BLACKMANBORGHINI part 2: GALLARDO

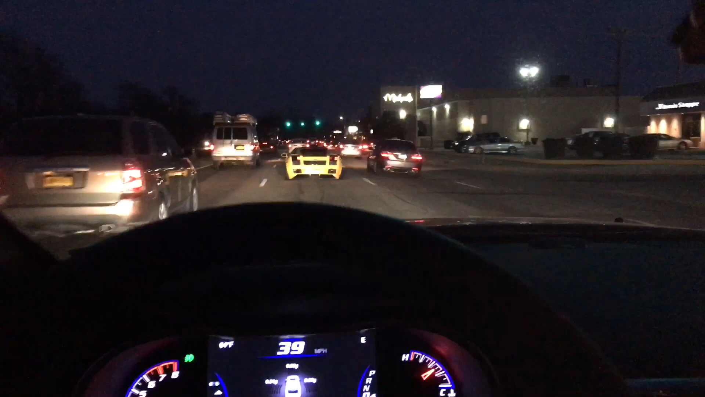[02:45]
Look at this road. You see how bad these roads are?